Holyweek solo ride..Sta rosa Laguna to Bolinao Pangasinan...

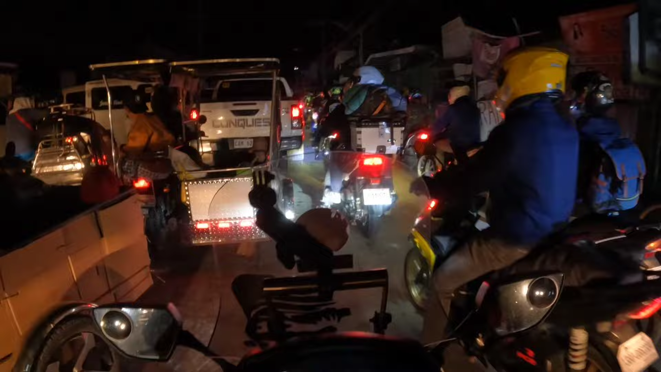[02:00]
Time check, 2.45. Naandi dito na ako sa San Simon, Pangpanga. Lintek. Ang traffic na. Grabe yun, dami namang mga nakamotor. Nakita ko yung NLEX kanina. Ganun din, traffic. Kaya masabayan na to eh. So yun, update lang. Yan naman pala, mayroong roadworks ahead.
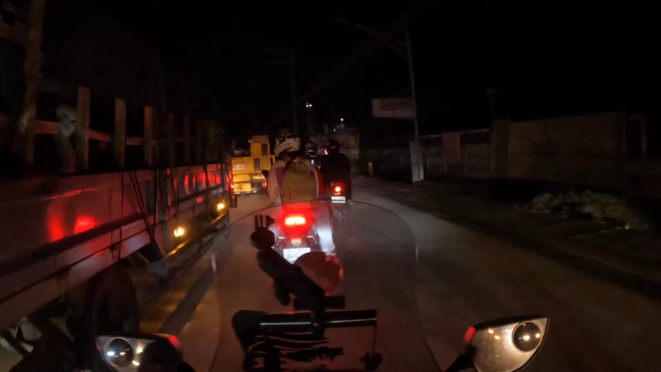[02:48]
Naku po. Isang linya lang pala nakakadaan. Kaya naman pala.
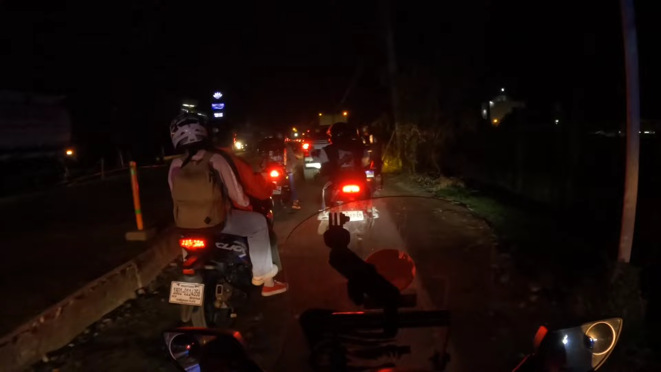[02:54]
Grabe yun, traffic. Welcome. Welcome to
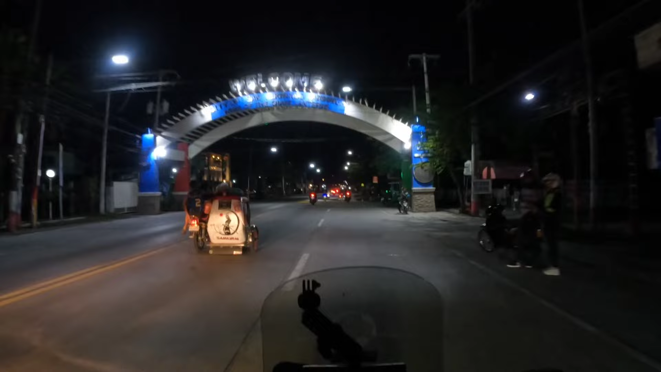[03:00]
San Fernando, Pangpanga. Time check. Alas tres.
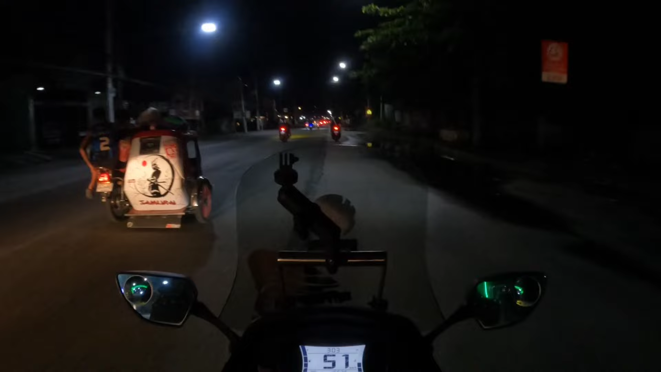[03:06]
Uy, ito yung nakakatakot dito sa kalsada. Dito sa yung gilid. Medyo malalin. Na pag napunta ka sa kabila eh. Pag bumalik ka, medyo pagkalgubulong mo. Yari ko na. Grabe, puro motor. Nad sila, may backride, OBR.
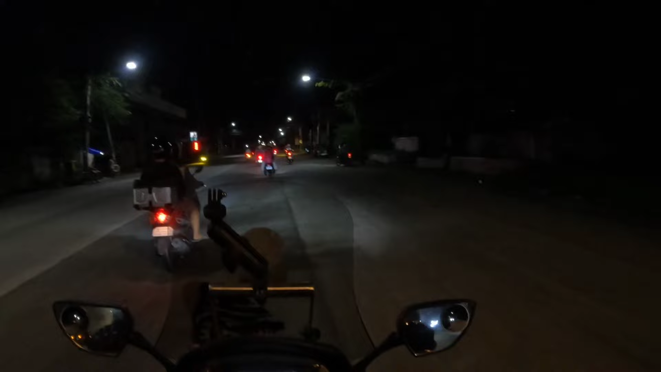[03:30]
Sana all. Wala sa boss, HBI. Yung sumakay sa motor ng malayo ang biyahe. Ayun, ayun na. Alas naat ng gasoline na kan. May mga nakatambay na.
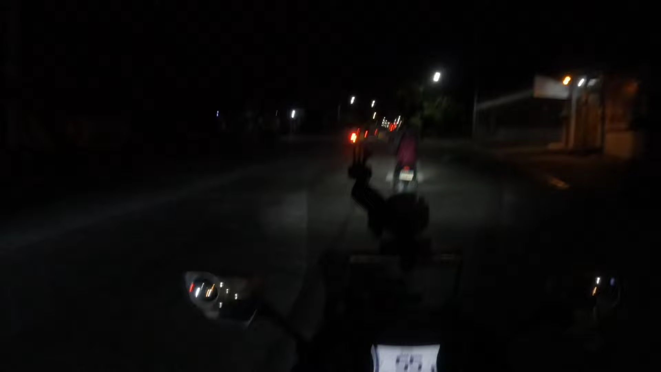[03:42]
Time check. 3.30 angeles, Pangpanga. Woo! Napakaganda naman ang kalsada dito. Kung tsang ilalapad, O. Tapos napakaliwanan, diba? And welcome to Tarlac.
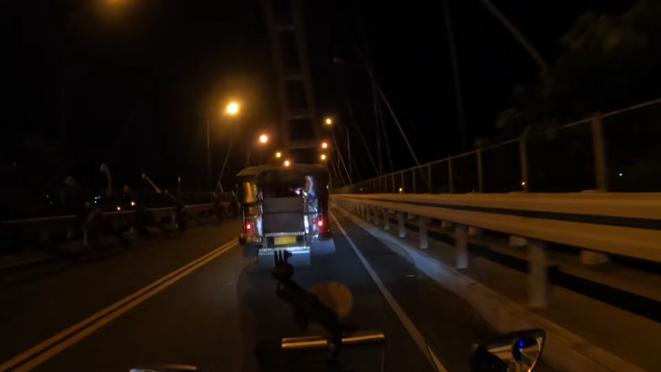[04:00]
Sa wakas, wala na tayo sa Pangpanga. Kanina pa yung nagdagas. Kutsa. Ganda rin naman ng tulay dito. Time check.
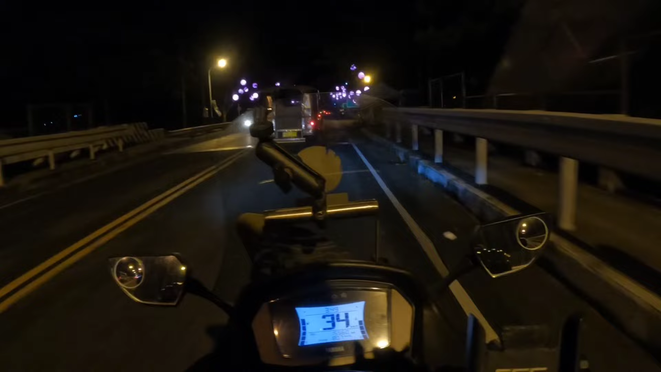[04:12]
3.45. Welcome to Santa Ignacia.
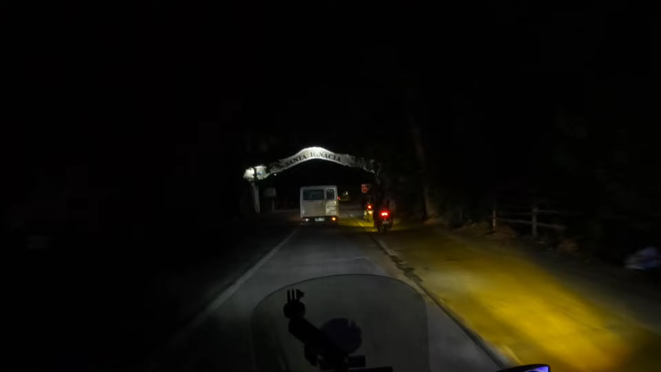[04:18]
Time check. 4.44 na. Santa Ignacia.
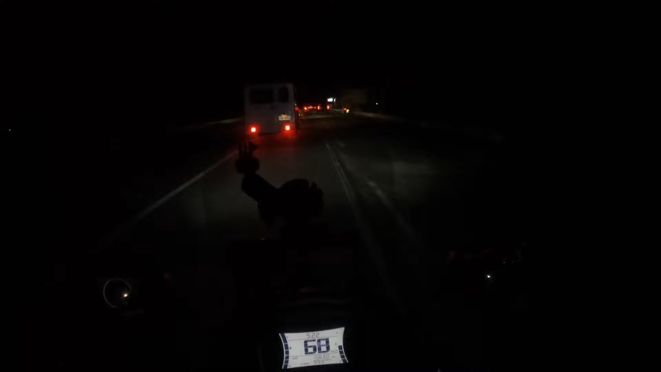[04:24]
Time check. 5.20. Nakapasok na rin tayo ng Pangasinan. Woo! Medyo badayun-layo pa rin. Pero kahit na kapano. Sana bago magkite mga alas 8 lang doon tayo. Basta yung takbong pogi lang na makakauwi tayo nang wala tayong bangas na kahit konti. Kundi pagod lang. Hindi lang. Ayun. Tinabuta tayo ng umaga.